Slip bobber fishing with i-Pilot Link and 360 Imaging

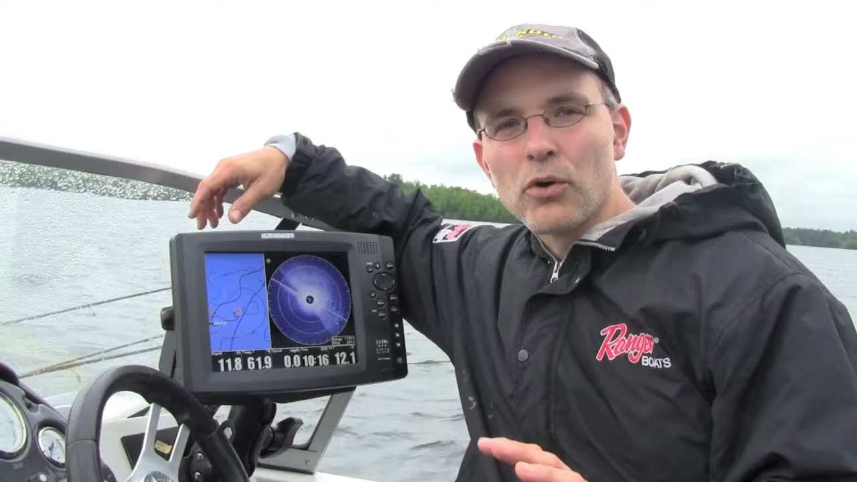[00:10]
First we're using the spot lock feature of iPilotLink to hold us in position above kind of a submerged stump field. And then while we're fishing, while we're slip bobbering for these walleyes, we're using 360 imaging to help locate the stumps that the walleyes are associated with.
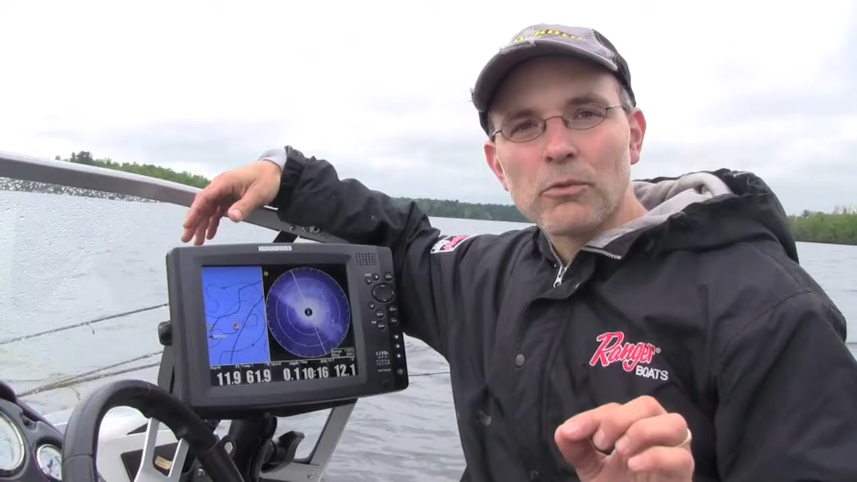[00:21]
So what 360 imaging is showing us is that most of the stumps are off to the right of my current boat's position.
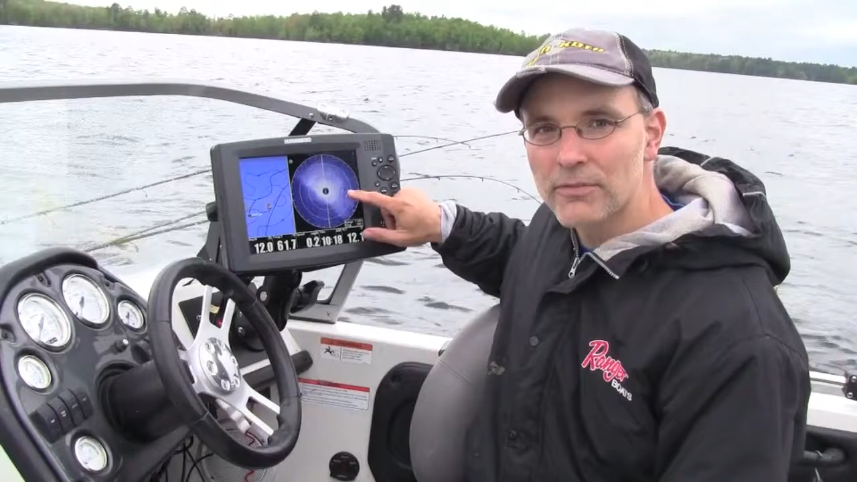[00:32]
So there's where my boat is on the chart. You can see my boat in the middle of the 360 imaging screen and
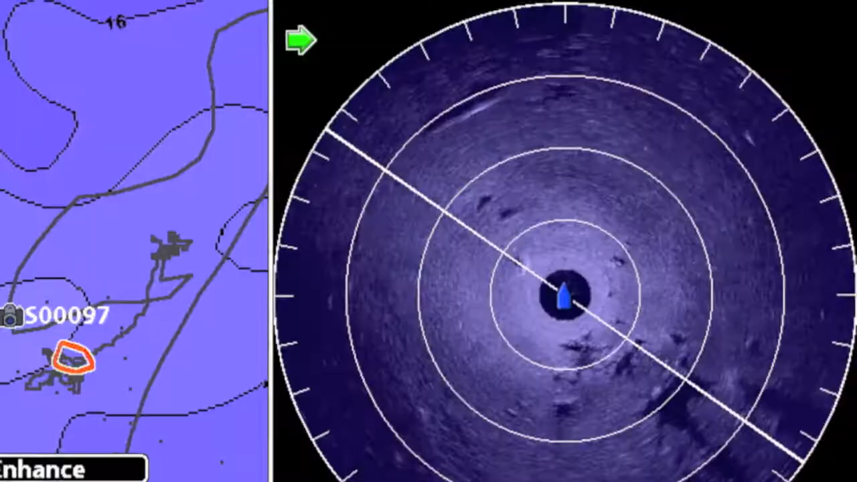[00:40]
all these large white returns with the sonar shadows behind them are the stumps that the walleyes are associated with.
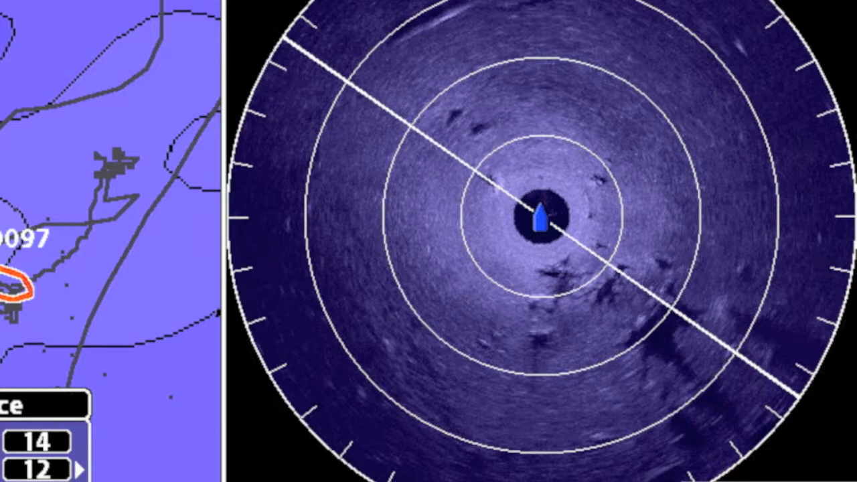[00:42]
So what I'm going to do now is go ahead and use iPilot, use my iPilot link system, to pull my boat over a little bit to the right so